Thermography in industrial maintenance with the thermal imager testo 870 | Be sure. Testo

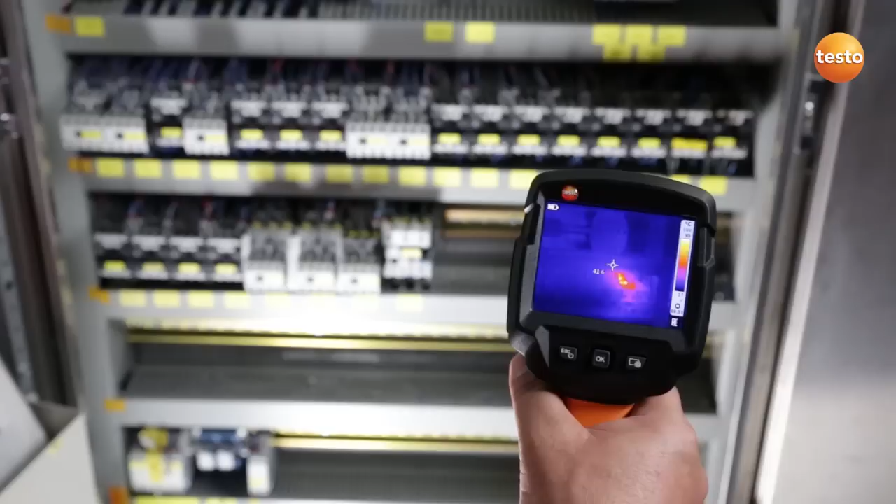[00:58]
Here I'm checking a switching cabinet for defective components. Here you can see a very hot contactor. It has a temperature of over 80 degrees Celsius. The contactor urgently needs replacing before it fails completely and to eliminate the danger of fire.
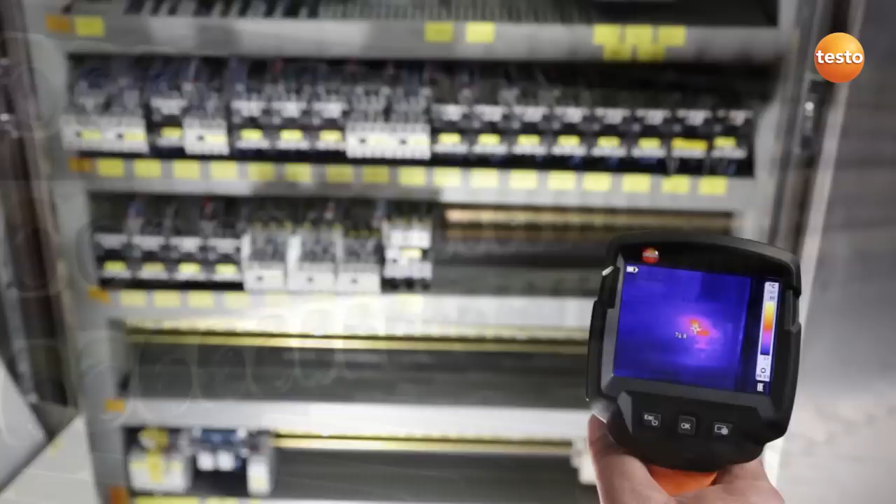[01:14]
Here I'm checking a pump in the brewhouse. You can see clearly that one of the bearings is running very warm. This bearing, you can see it here, needs to be replaced soon so the pump can stay in operation.